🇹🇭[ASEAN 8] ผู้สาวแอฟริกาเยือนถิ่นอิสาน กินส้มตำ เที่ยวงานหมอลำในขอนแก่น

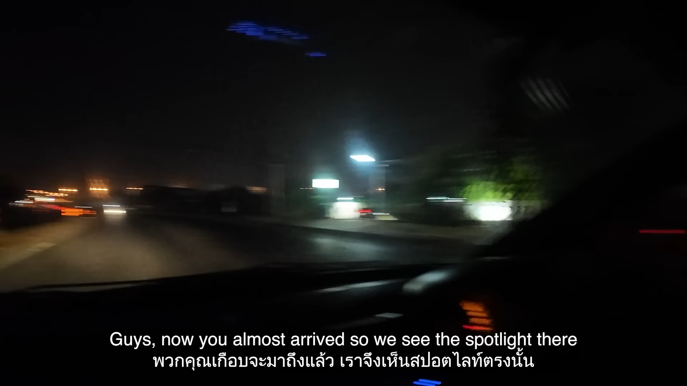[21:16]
Guys, now we almost arrived, so we see the spotlight there. So then he say what? Fire law, gatay.